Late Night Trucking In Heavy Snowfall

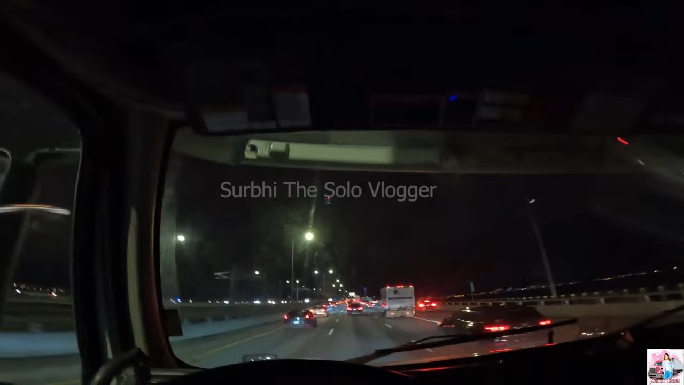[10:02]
After 4.30 we are going to be around 5.30 or 5.30 I am going to Promont again Because I had to take two rounds in Promont This is a beautiful bridge Here is the bridge I am going above this bridge I am going to be around 1 hour to 1 hour or 15 minutes
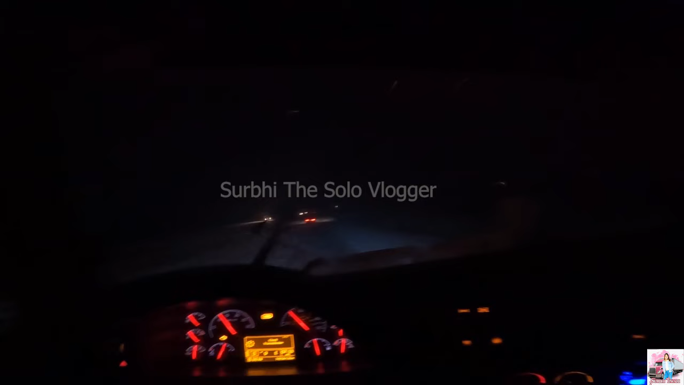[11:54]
because there is a lot of snow in this area so there is a lot of snow here I also do not notice anything else, I am just on the right side of the road I am not going to take a slow road I am going to take a slow road I am not looking at the lane, I am going to take a slow road I am going to take a slow road
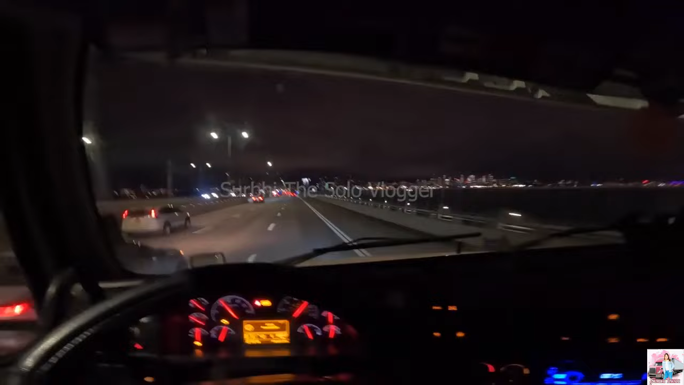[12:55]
Montreal is so beautiful. There are lights in front of the building,
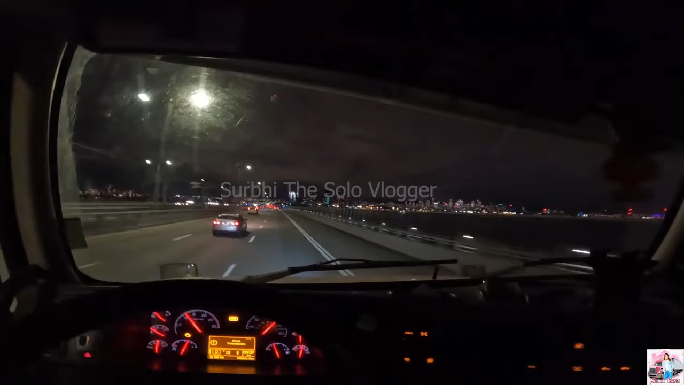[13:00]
so I love it so much. It's so beautiful. It's on the bridge. It's on the water. There are all the lights in front of the downtown. There are so many buildings.